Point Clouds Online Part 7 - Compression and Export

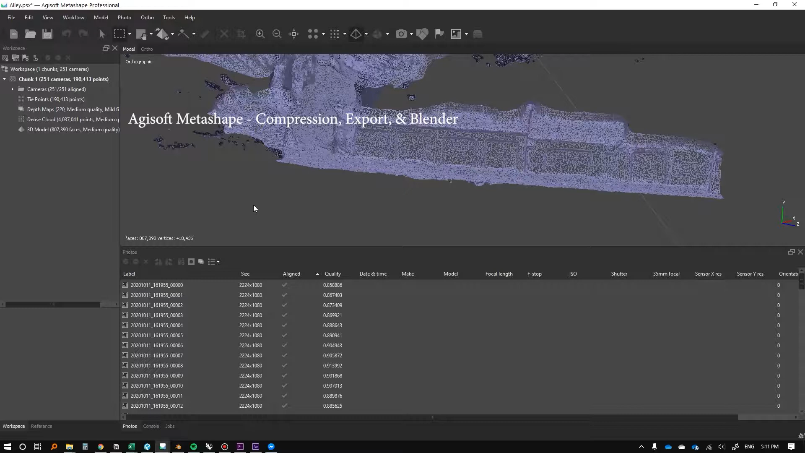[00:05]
Okay, so we're going to look at exporting our dense mesh, or our dense point clouds, right?
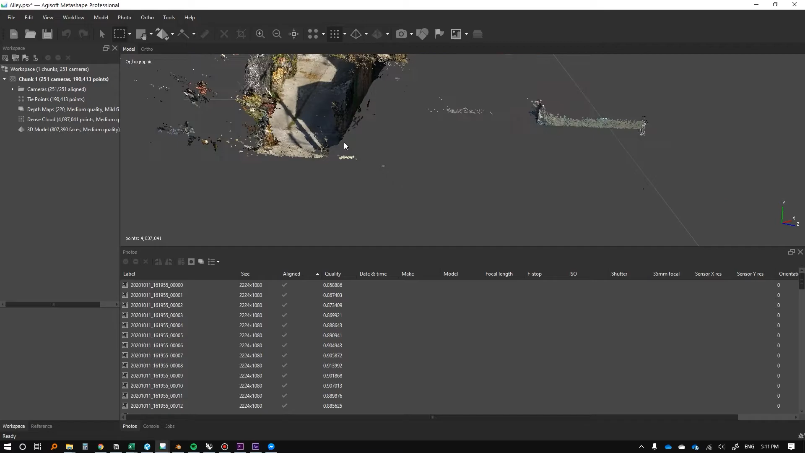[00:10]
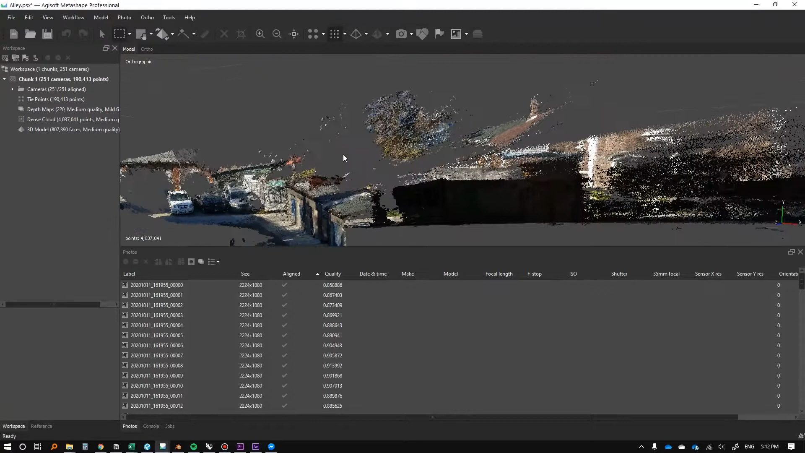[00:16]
And, you know, maybe we just want to clean this up a bit more, so bear with me, I don't think we necessarily need this. You know, there's some erroneous data that doesn't look good.
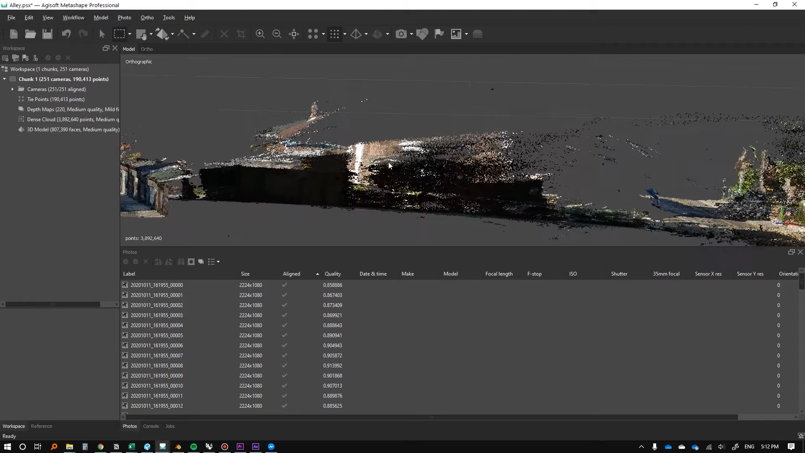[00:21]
So, you know, if it's erroneous, and it doesn't look good, then there's no point in having it.
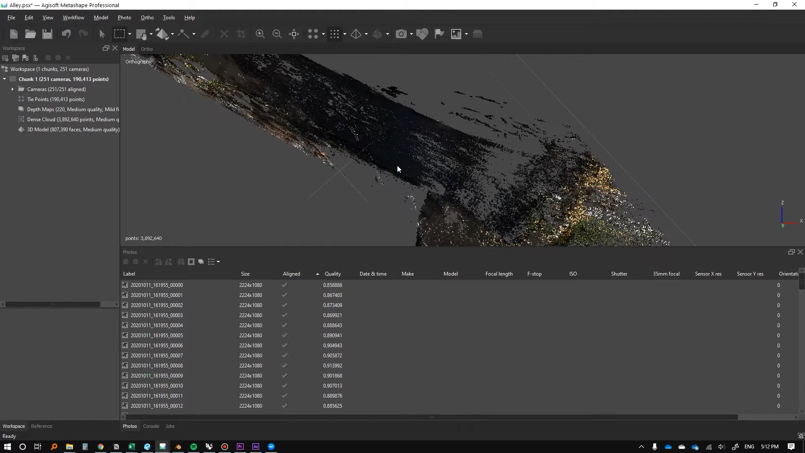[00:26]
Maybe a little bit here. You know, not too much, again.
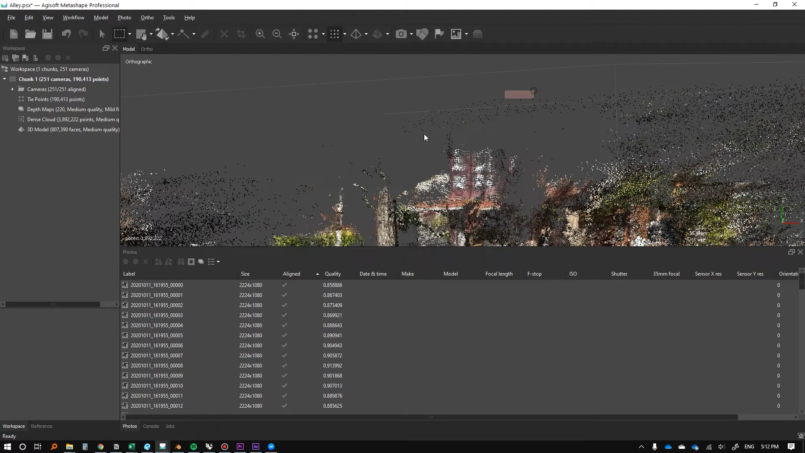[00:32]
And if, you know, imagine if you actually cared,
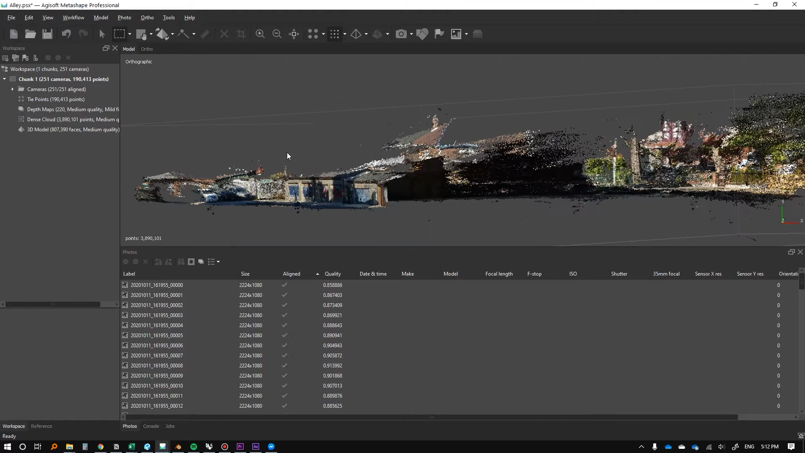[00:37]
then you could do a great job kind of cleaning this up with the tools that I showed you. But, yeah, I think that's good enough for our photogrammetry for this exercise. Yeah, these roofs. Oops, we're losing it. Center view. There we go. I just got out of ortho and it seemed to, it seemed to fix things.
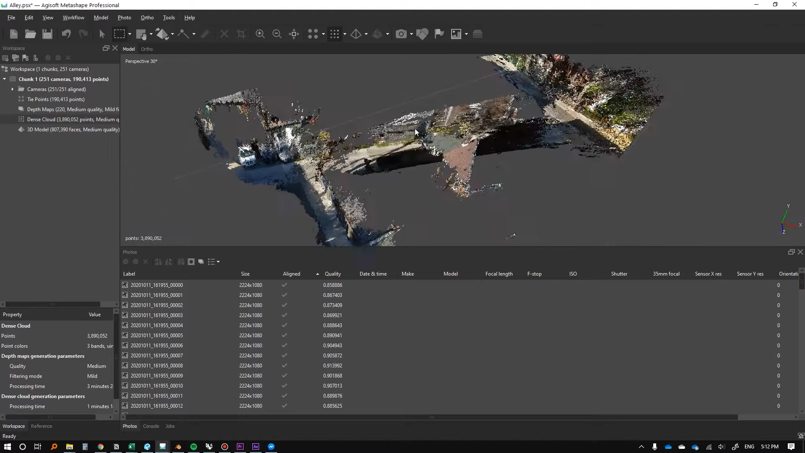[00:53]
Um, these pitches don't really seem to be necessary.
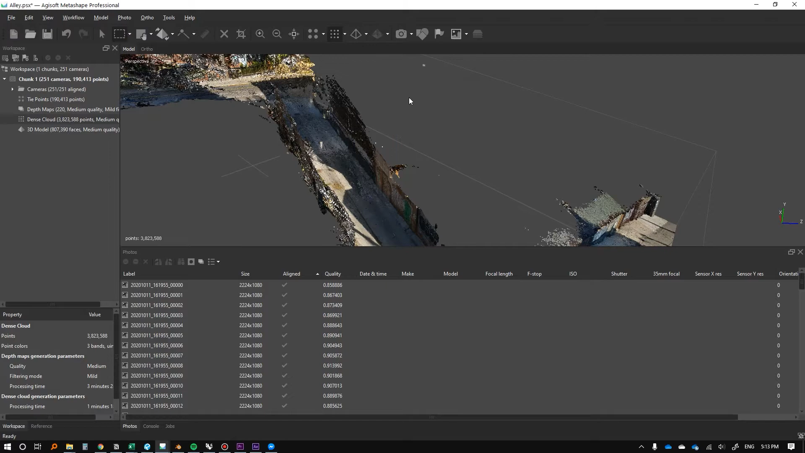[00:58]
And I think that's, that's the most I'm going to, that's the most effort I'm going to put into this.
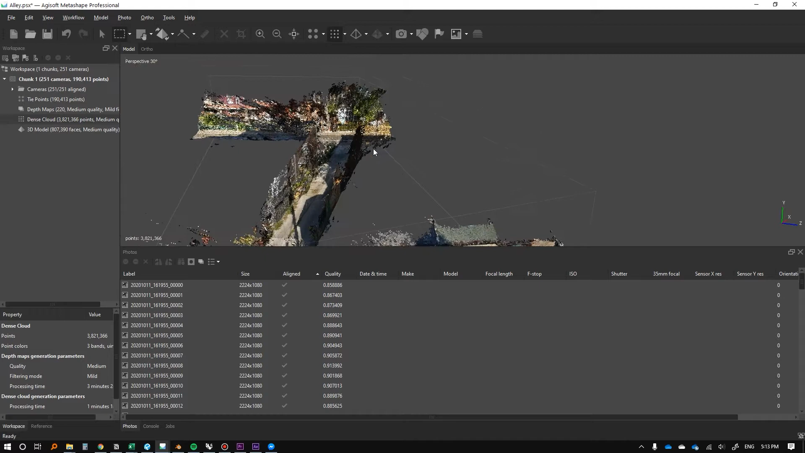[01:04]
Again, you could probably now like redo your texture, your OBJs, your meshes, but that's entirely up to you and how you want to proceed. So, again, let's just save this because we've made some more changes now. And we're going to just do a quick test export and see what the file size is. Because if we're going to, if we're doing a point cloud output, the way the workflow we're going to do is we need to bring this into Sketchfab. And Sketchfab has the, a file size limit of 50 megabytes.
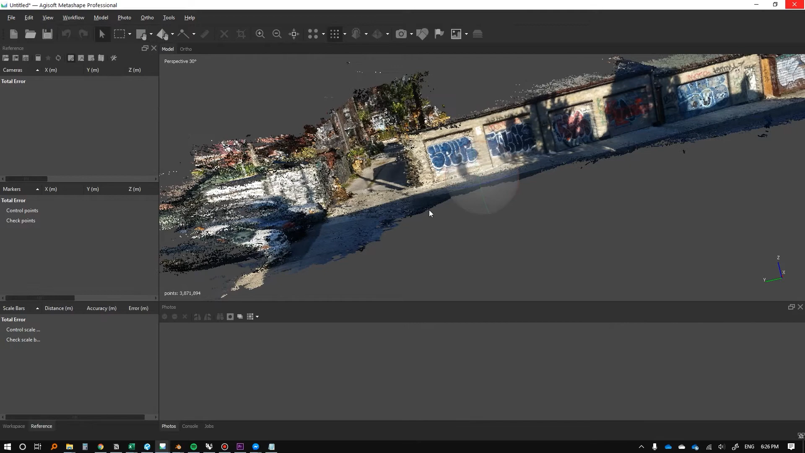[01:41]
And we go to, uh, the bottom here, we go to reference. Uh, essentially this works in two different coordinate systems. Like there's the coordinate system that we're probably all used to, which is, you know, just meters or feet or inches, which is something that's common in AutoCAD and different programs. Um, but in other programs like GIS programs, you actually work with world coordinate systems. So there's meters and then world. And that's because the earth is a sphere, you know, quick little sidebar tutorial here, because the earth is a sphere and we're working on a two dimensional screen. We're making everything a flat surface.
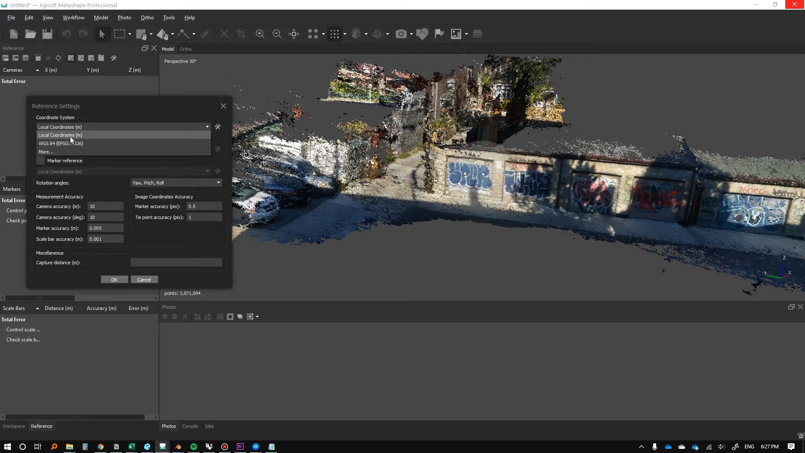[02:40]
You want to pick one that's like local to your area. With all that being said, um, with that sort of digress out of the way, change your coordinate system to local. Uh, I mean, this is probably what we'll be using for the most part, unless we're doing like drone photography.
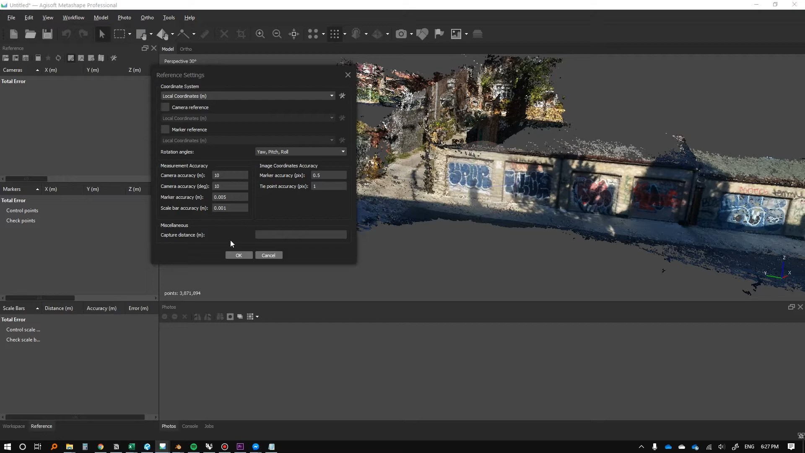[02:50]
Once you do this, you can click. Okay. And, uh, things will start exporting better.
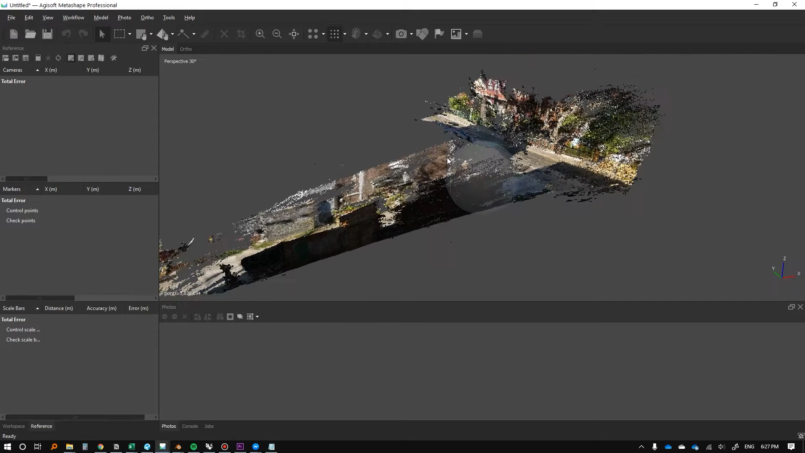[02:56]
So we're going to do a file or, you know, we can actually, cause you might have multiple different dense clouds and stuff following the next couple of steps.
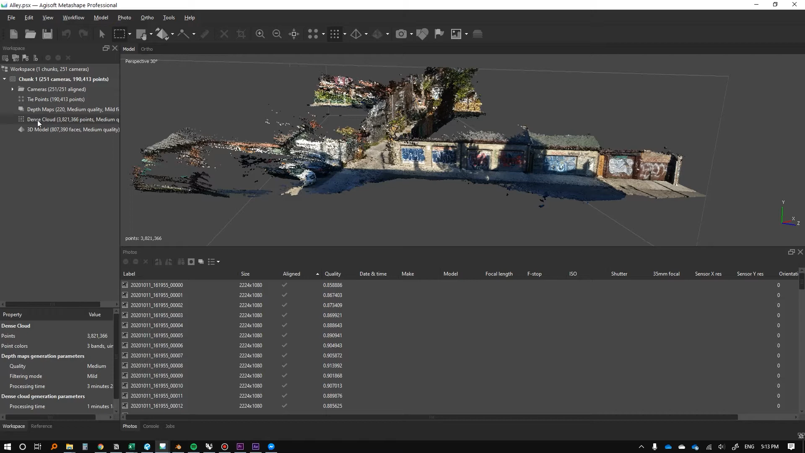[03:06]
But we're going to start here with dense cloud and we're going to do export dense cloud. There's tons of different file types. I find that I thought, sorry about that.
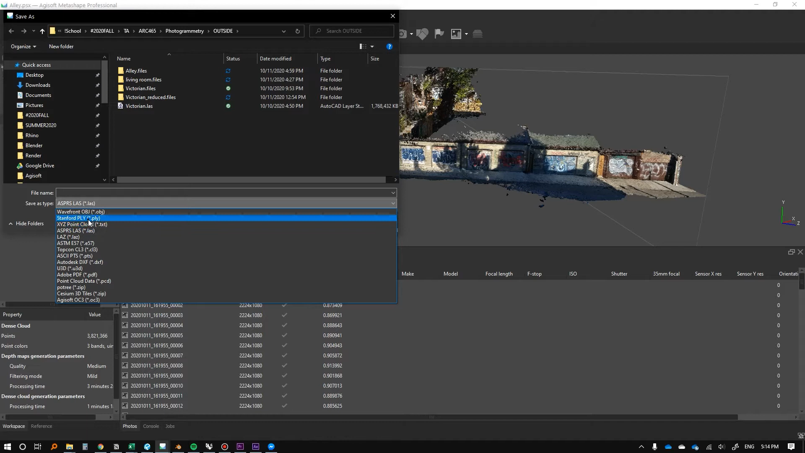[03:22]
I find that PL, uh, PLY is the best, um, to, to export. And then we can just name it a laneway. And there are some things we need to work with here. So for starters, uh, make sure your coordinate system is set to local. Mine is defaulted as local right now, but if you set it to WGS, um, which is the other option, it'll actually get messed up when you export it. So make sure this says local coordinates.